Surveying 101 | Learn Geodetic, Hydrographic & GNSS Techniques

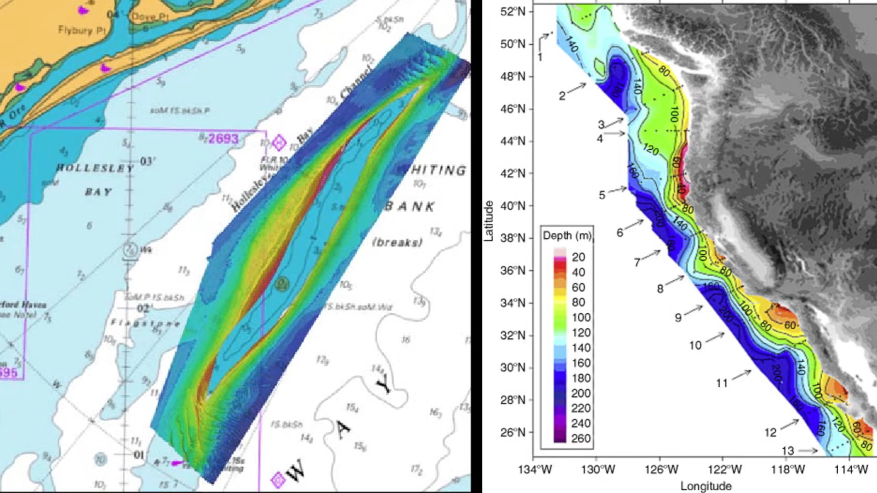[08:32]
On the other hand, hydrographic surveying covers a wider range of measurement. It includes bathymetry, but also looks at physical and chemical properties of water bodies,
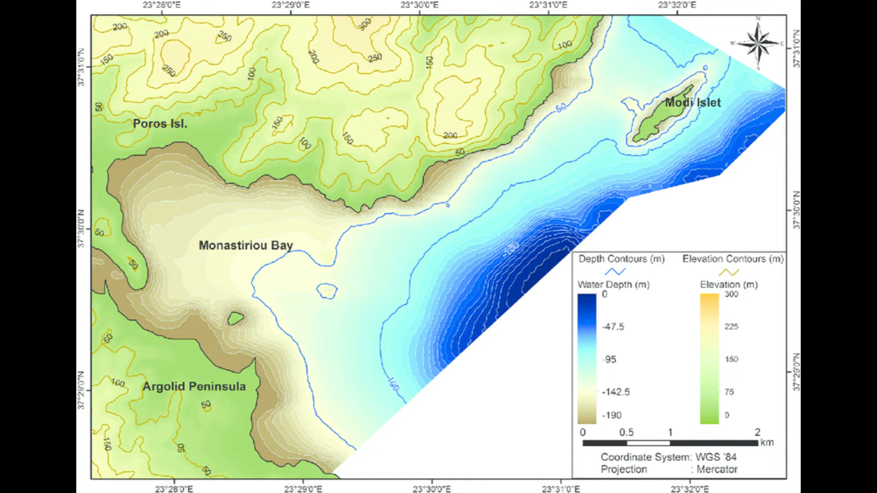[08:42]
shoreline features, tides, currents, and waves. Hydrographic surveys provide detailed map and data about the entire aquatic environment,
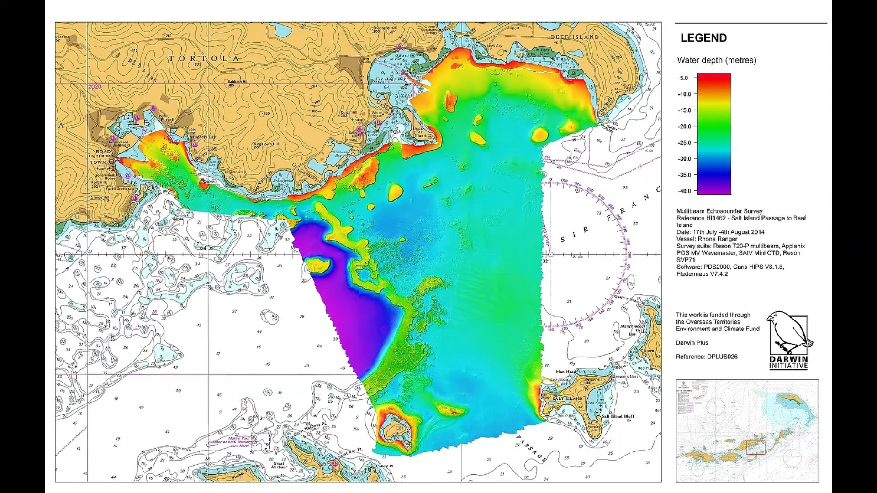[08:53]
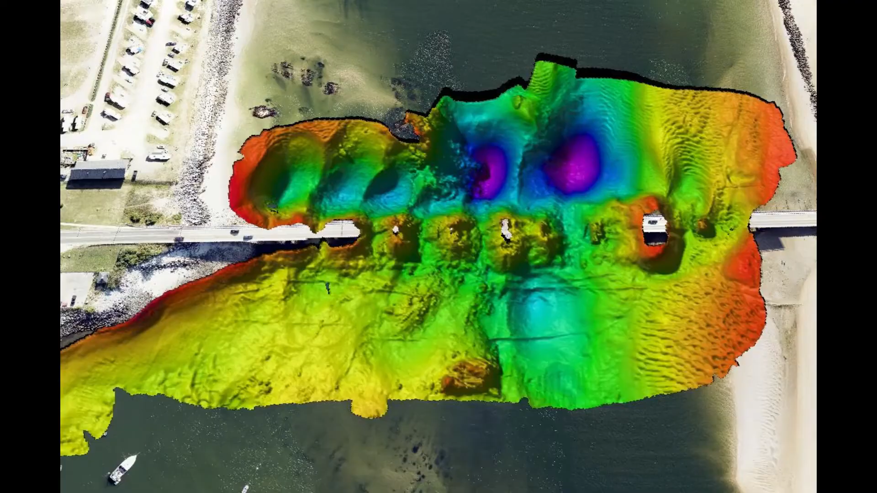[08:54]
including water depth, seabed composition, and coastal features. This information is essential for maritime navigation, coastal management,
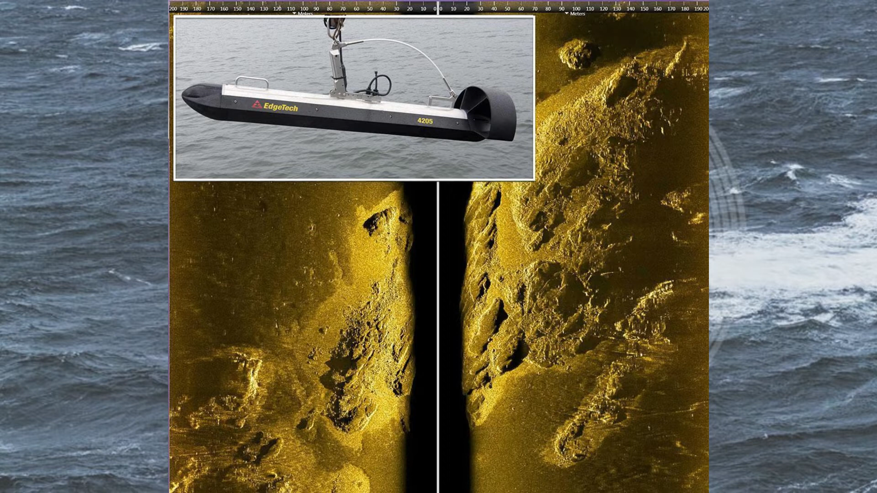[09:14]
side-scan sonars for seabed imagery, and low-frequency sub-bottom profiler for soil strata below the seabed.
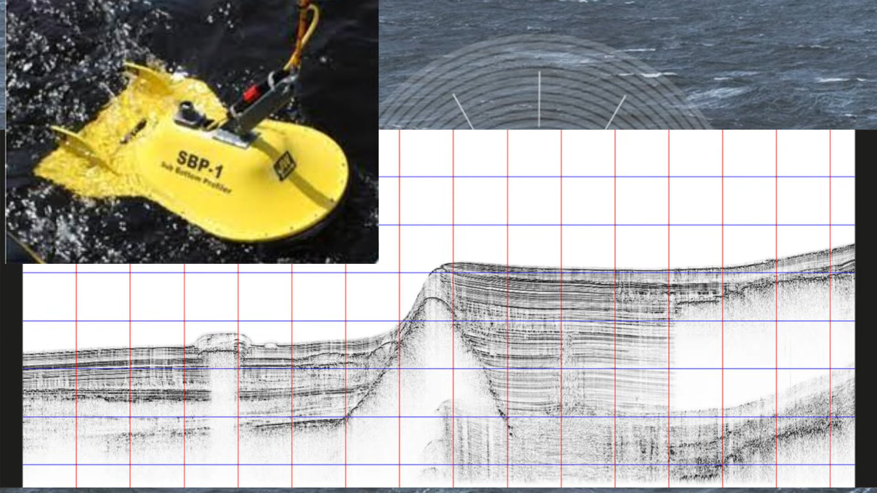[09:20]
We also use tide gauges and current meters to measure tide and ocean currents.
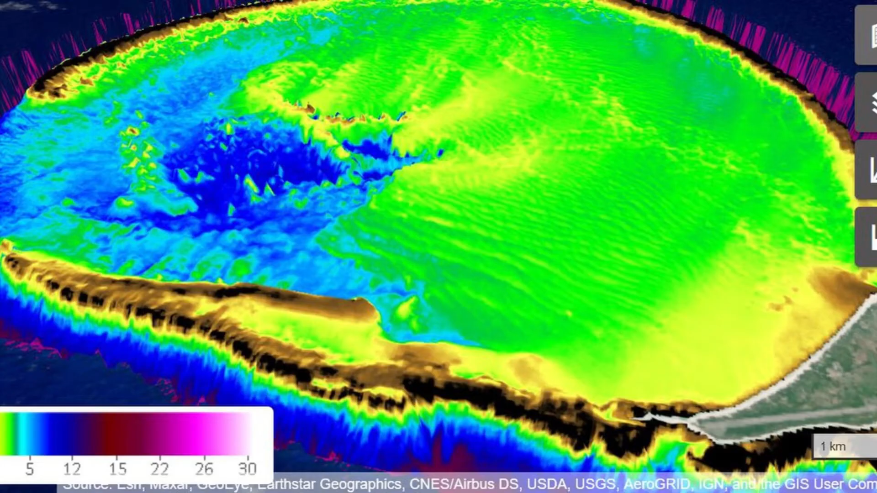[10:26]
monitoring changes, or assessing environmental impacts.
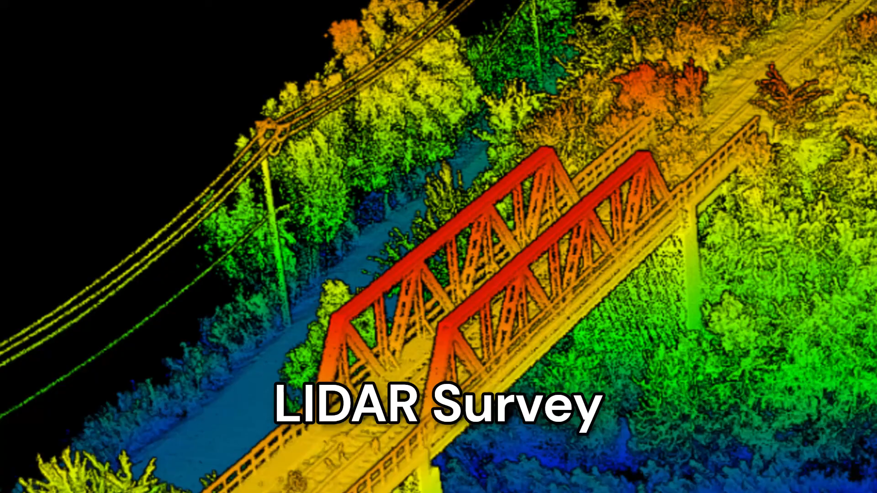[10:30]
LIDAR survey is also part of remote sensing.
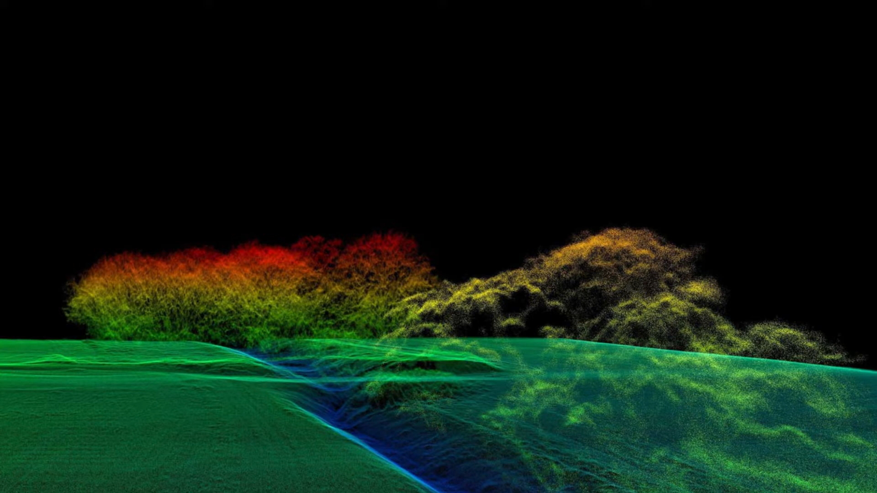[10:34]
Area LIDAR can accurately measure land features with inch-perfect measurement and can cover a large area in little time.
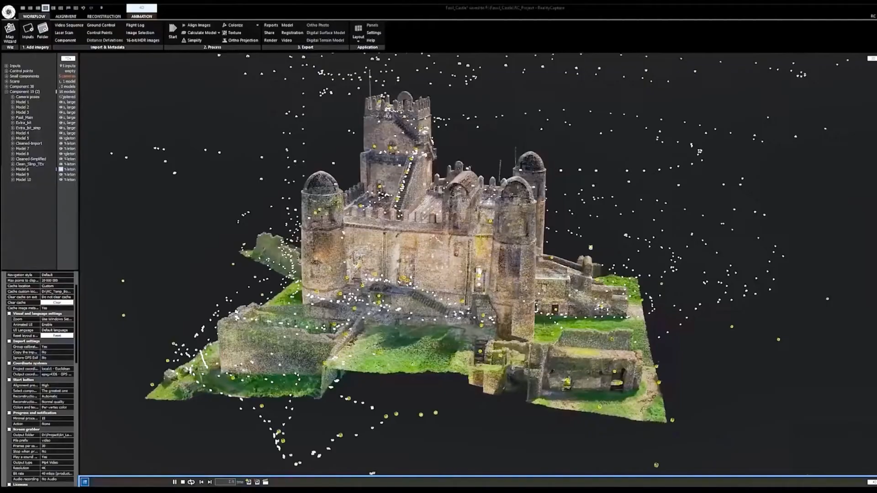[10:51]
Surveyors can use aerial images or drone footage to create detailed accurate maps and 3D models of a particular area.